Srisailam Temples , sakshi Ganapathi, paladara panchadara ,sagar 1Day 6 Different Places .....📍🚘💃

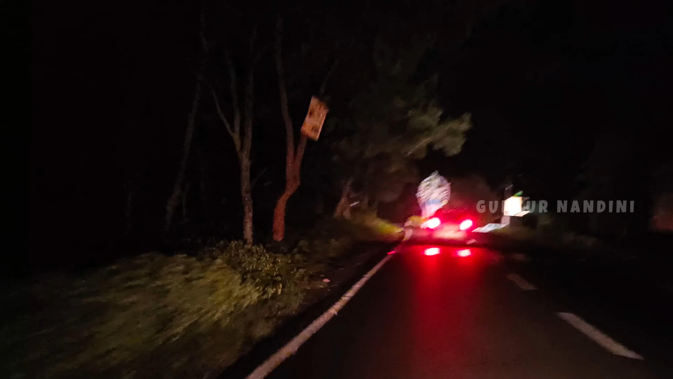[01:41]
అసలు ఎలా జరిగినాయి ఏంటో ఎండ్ వరకు అయితే చూడండి. సో శ్రీశైలం ఘాట్ రోడ్ అయితే ఇది మొత్తం వ్యూ అనమాట.